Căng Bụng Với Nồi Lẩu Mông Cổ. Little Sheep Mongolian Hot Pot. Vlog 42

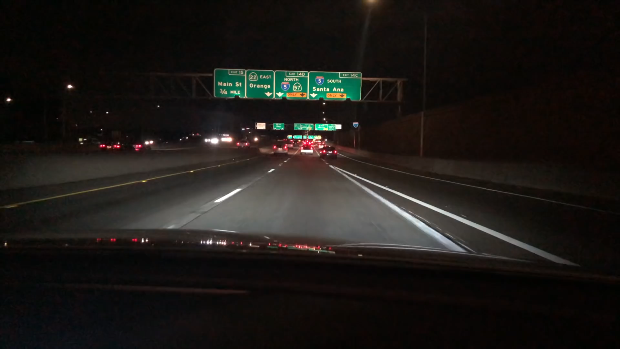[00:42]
Cái này là trên freeway 5 nha mọi người. Đó, để đi xuống khu vực Arvai, thành phố Arvai ăn lẩu. Ngày hôm nay vợ chồng mình sẽ đi ăn lẩu nha mọi người.